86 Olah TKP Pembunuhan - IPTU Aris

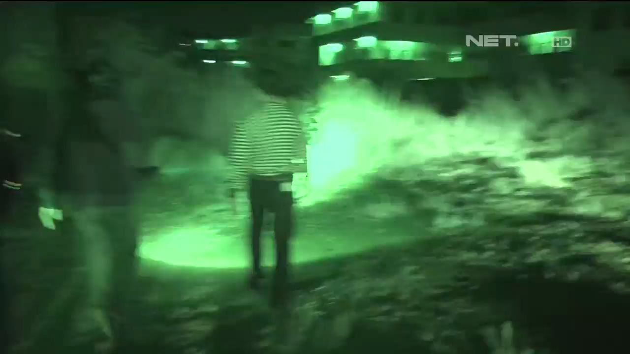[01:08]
Ini sepeda milik korban, Pak, ya.
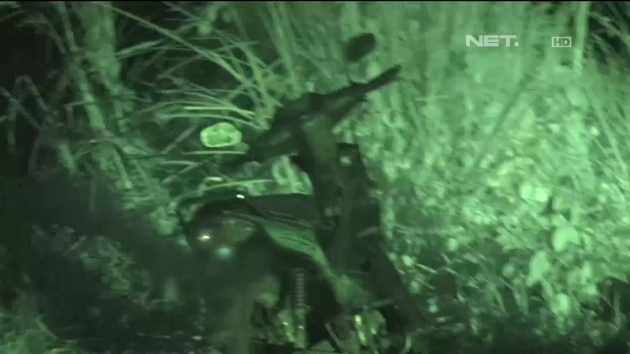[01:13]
Terus, terus ada titik lagi di sana.
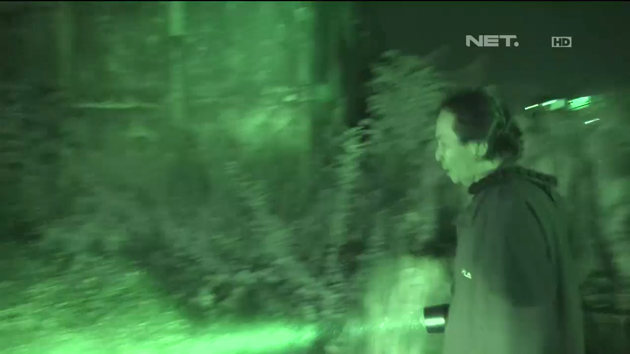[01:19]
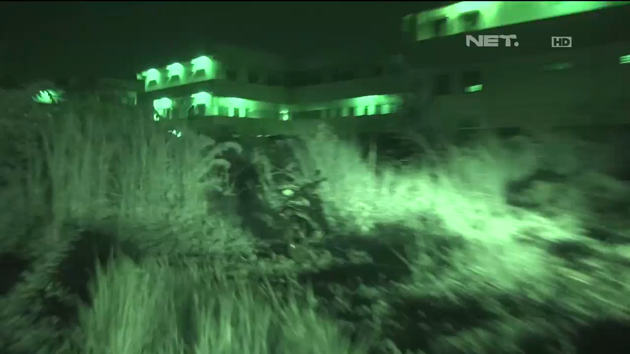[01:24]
Dan saat itu juga ditemukan barang berupa sepeda motor yang diduga milik daripada korban.